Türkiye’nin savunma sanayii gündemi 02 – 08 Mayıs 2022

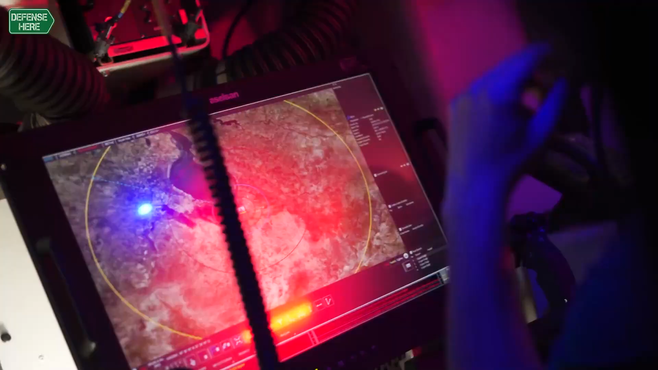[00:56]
Aselsan, Türkiye'nin hava savunmasında görev alacak ilk hava savunma komuta kontrol sistemini Hava Kuvvetleri Komutanlığı'na teslim etti.